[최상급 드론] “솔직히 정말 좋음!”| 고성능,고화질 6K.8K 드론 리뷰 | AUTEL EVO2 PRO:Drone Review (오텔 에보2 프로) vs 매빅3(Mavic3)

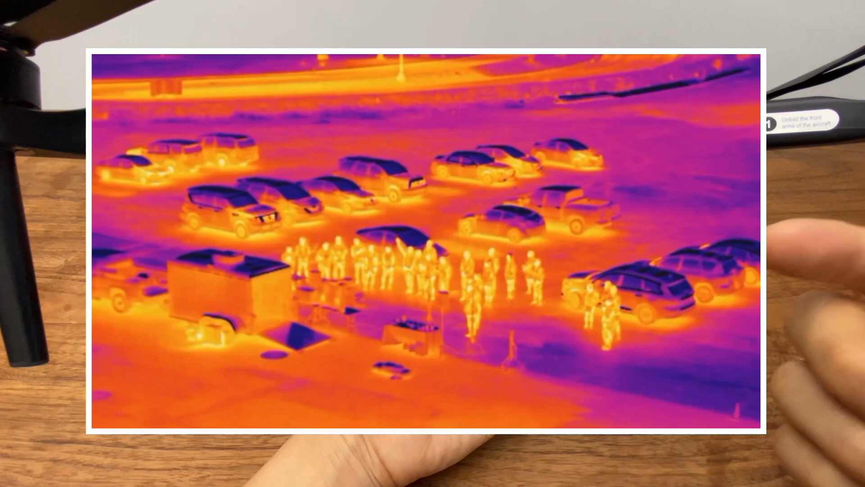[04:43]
구조에 있어서도 미국 SWAT 팀에서 열화상 카메라를 통해서 작전 수행을 하기도 한다고 합니다.